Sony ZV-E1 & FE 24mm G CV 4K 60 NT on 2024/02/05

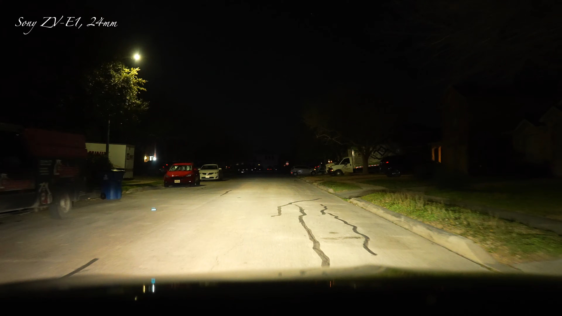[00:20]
1 60th of shutter speed 4k 60 ISO is at 8,000 okay and I'm just driving around I do not I'm using the camera battery and I'm in manual I think
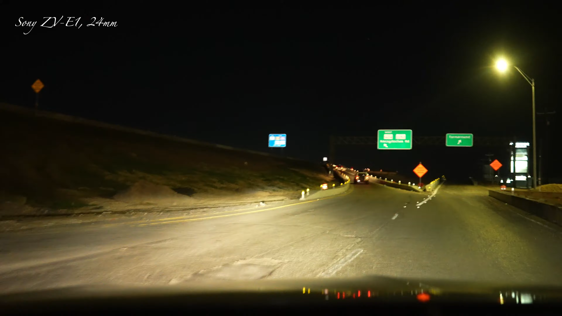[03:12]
and they don't have this block for once which is a good thing I'll be glad when they're finished with this part they have the road paved to the right
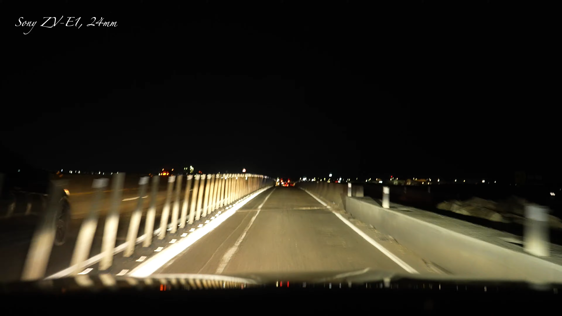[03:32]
I'm just waiting for them to open it back up road looks good so it looks like they did some stuff on here